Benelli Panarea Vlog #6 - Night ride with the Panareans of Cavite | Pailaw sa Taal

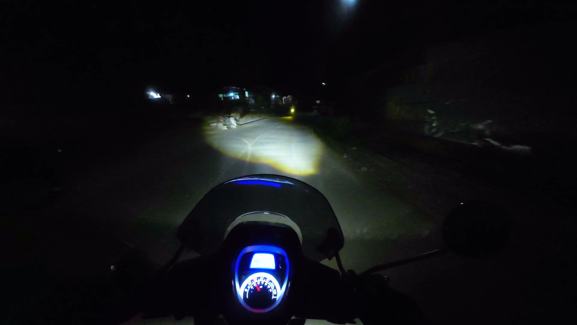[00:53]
And pupunta kami sa Pailaw sa Taal, sa may Taal, Batangas. Night ride naman ang trip ng tropa ngayon. So bago tayo pumunta ng Taal, ikitain natin muna yung ilang members ng Panareans of Cavite dito sa may Premier Plaza sa may Silang. And then we'll proceed sa Ayala Mall Serene sa may Tagaytay para i-meet yung rest of the group, and then sabihin na kami mapuntang Taal. So masaya tong trip na to, night ride naman ngayon.
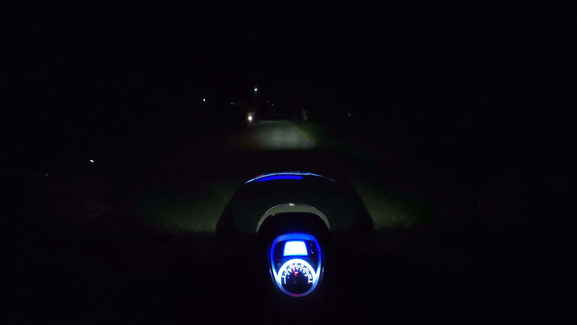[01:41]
Okay naman dumaan dito pagka umaga, pero pag gabi, sobrang dilim kasi sa part na to. Pakita ko sa inyo kung gaano kadilim tong lugar na to. So sana walang manghabol sa manghabol. Sobrang dilim dito guys, buti na lang talaga may mini driving light tayo. So yung gamit ko palang mini driving light is yung Lumina Pro version 3.
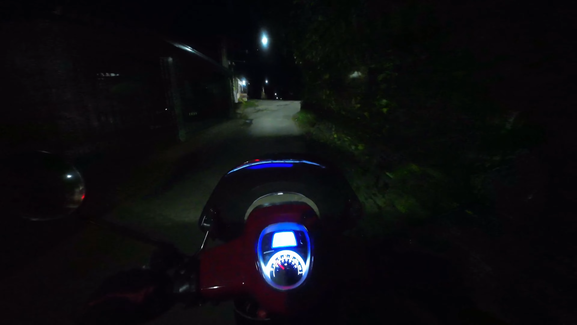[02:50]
Pero kapag dito ka dumaan sa may Barangay Biluso, it will only take you, I think, 10 minutes from our house papuntang Silang Cavite. So talagang napaka convenient itong route na to. Yun nga lang talaga, ang dilim talaga niya. Yan, puro ganyan pa yung mga madadaanan mo. Ay, oh no. Alive, alive, alive forevermore.
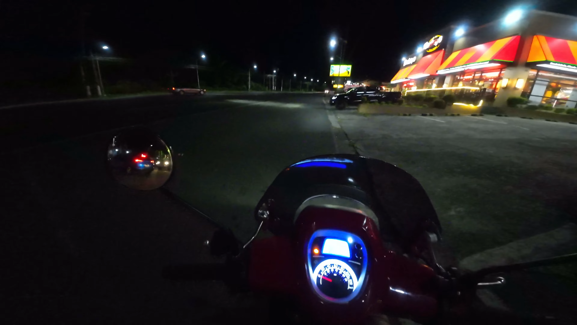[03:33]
Nandito na ako sa may Shakey sa tabi ng Premier Plaza sa may Silang. And hintayin lang natin yung mga kasama natin, then biyahe tayo papuntang Ayala Mall sa Tagaytay. So yan, time check, it's 8:15 in the evening.
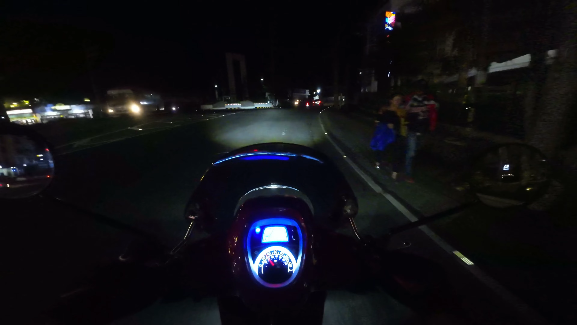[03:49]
Nandito na kami sa may Tagaytay sa may Rotonda. And imi-meet up na namin iba namin kasama dito sa may Ayala Mall. Sa parking siguro sila. Ngayon na lang uli ako nakapag night ride dito sa Tagaytay. Ang lamig! Sobrang lamig! Uy, dubak!
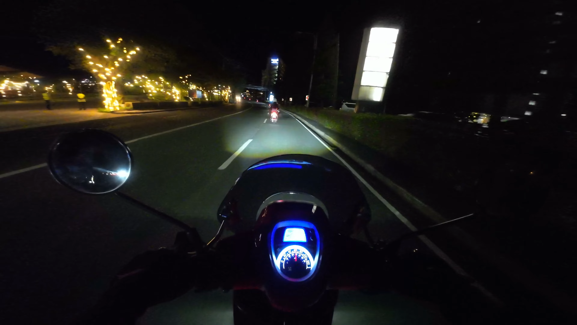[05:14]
So, parang yearly tradition na pala siya na ginagawa. And siyempre, papakita ko rin sa inyo kung gano'ng kaganda yung view na yun. Yun, no? Dito na pala kami sa Sky Ranch. Napaka-nostalgic talaga tuwing napapadaan dito sa Sky Ranch sa may Tagaytay, no? Medyo marami-rami din tayo memories dyan.
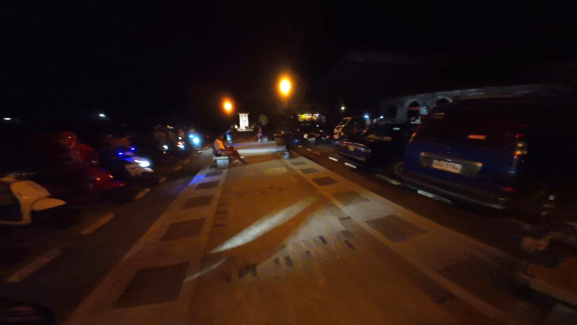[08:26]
So yan, it's almost 10 o'clock na nakarating kami dito sa aming destination. Ayan, so ito yung buong lineup namin.
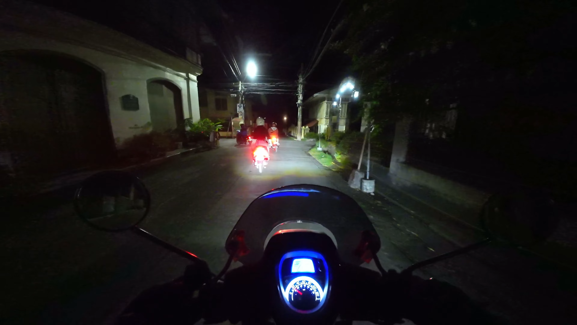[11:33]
So highly recommended, kung hindi pa kayo nakakapunta dito sa Pailaw sa Taal, try nyo rin pumunta dito. Much later. So yun, sa haba-haba ng paghahanap namin, dito rin kami umabot sa boundary ng Nasugbuat, Cavite.